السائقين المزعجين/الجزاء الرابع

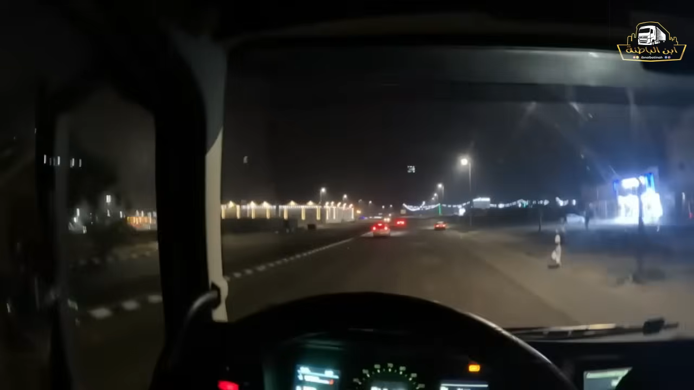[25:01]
وان شاء الله نبي نتحرك على اساس انه بكره الجمعه يفترض انه الصباح ما اتوقع فيه منع. والطريق والله زحمه، شفت الطريق زحمه، هذا طريق السيل مزحوم بالتريلات. لا خلهم يروحوا بيت هني في الميقات الفجر بنتحرك، نام لنا ابو 4 ساعات.
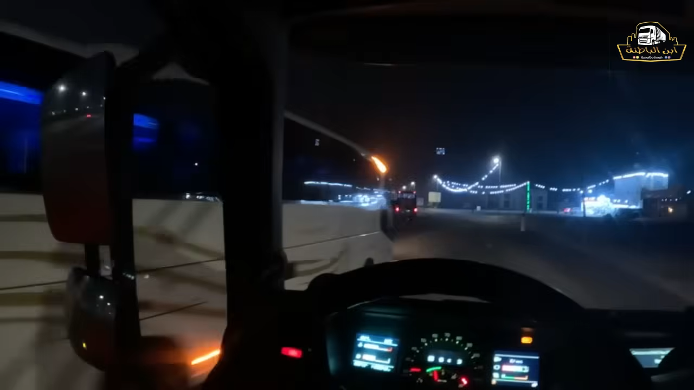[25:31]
والله زحمه، ايش بكره الجمعه ما شاء الله ما شاء الله. شوف الزحمه، شوف الباصات، وي
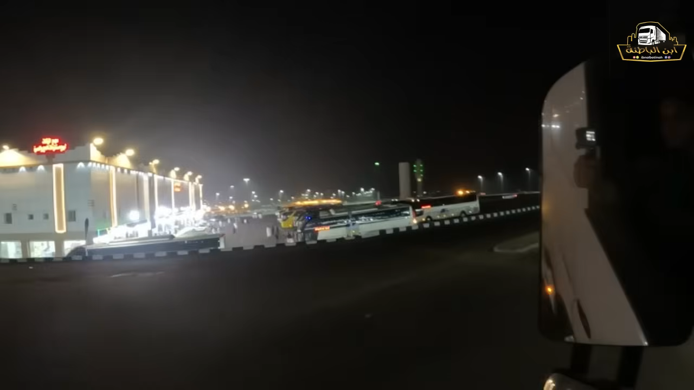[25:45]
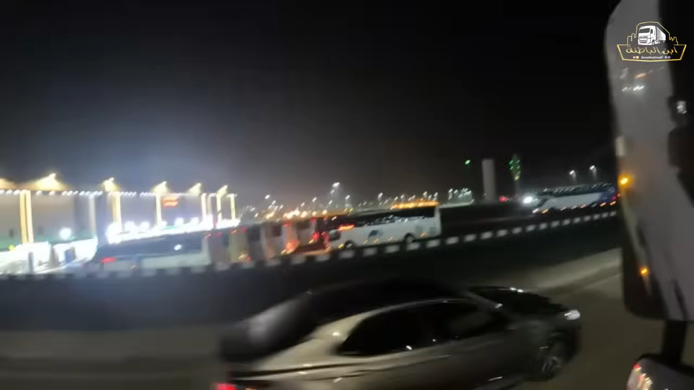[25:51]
ما شاء الله. والله ما ادري في العاده يكون في زحمه ممنوع دخول تريلات، اشوف حد هنا واقف احيانا يعني يخلونا هنا نوقف لما يكون زحمه.
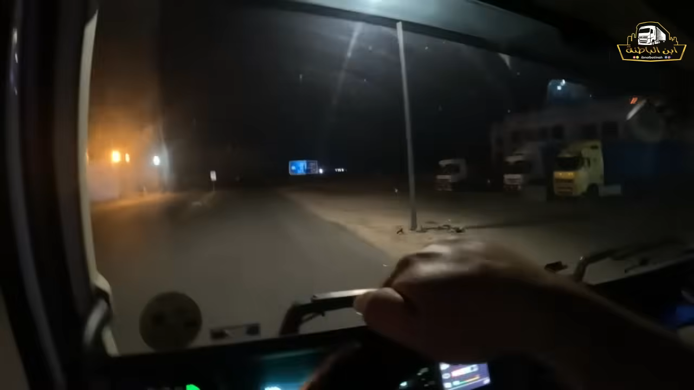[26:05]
والله مليان تريلات ما شاء الله. ذي نايمين هنا ولا رايحين لعمرة؟ ما شاء الله.